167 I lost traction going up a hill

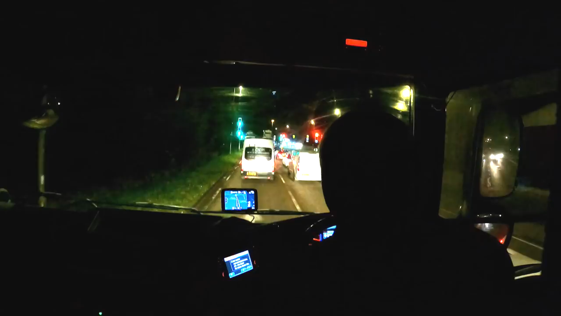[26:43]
Whatever this industrial estate is called. Yeah. So there's an industrial estate here which is relatively quiet. Hopefully we can get a space on it for tonight, because then, I don't mind stopping here. It's free parking then. And like I said, it's fairly quiet, so I don't worry about that too much.
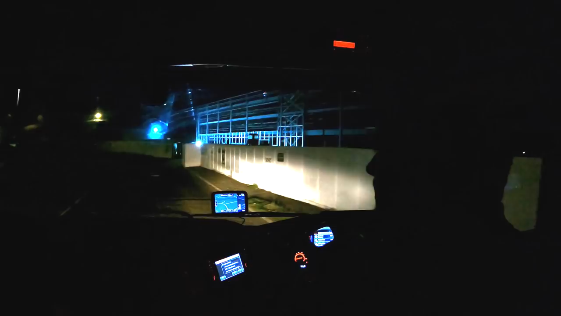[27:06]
So it just depends how many trucks are already here, because I think quite a few people come on this one, because,
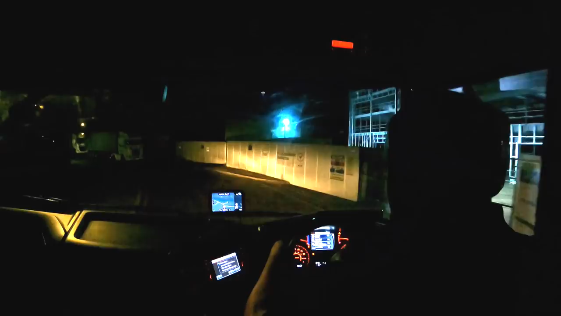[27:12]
a lot of people know about it. Turn left, A331, then turn right. See if we can get a space down here. Oh, there's a load of trucks here already. Oh, you've got two awkward ones parked on that side of the road rather than that side of the road. So that's going to make it tricky to park up. Mind you, I could park in front of these guys. Shouldn't be an issue.
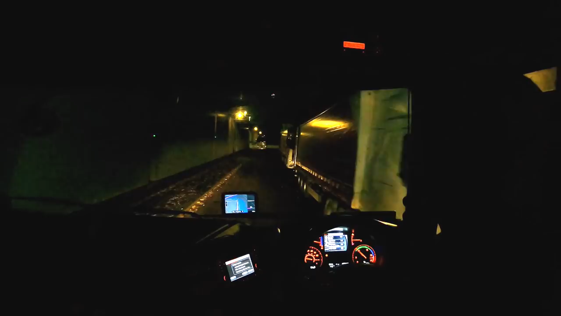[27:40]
Most people park on this side, you see. But then I could always park right at the bottom. A lot of people park right at the bottom, so I might do that. So we'll whack that on and then I'll park up down there. It's not going to hurt, is it? I'll be gone at 5 in the morning anyway, so it makes no difference to me. Do the window down.
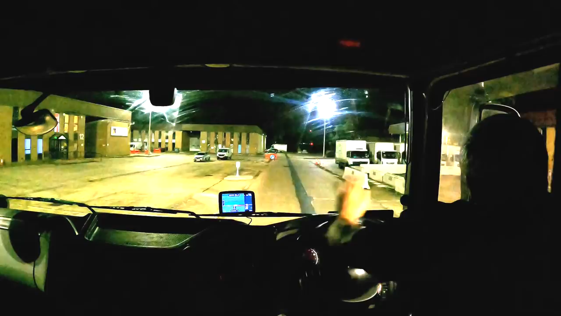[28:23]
Oh, there is no lamp post there, that's good.
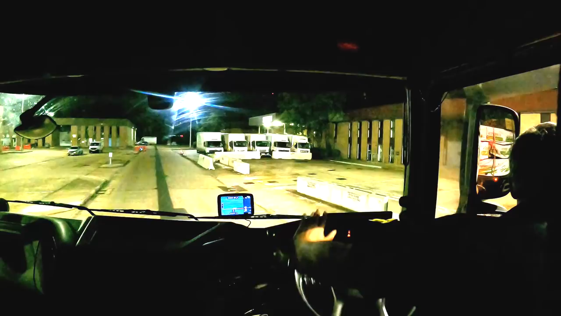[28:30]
Up on the curb, there we go. Smush them tyres.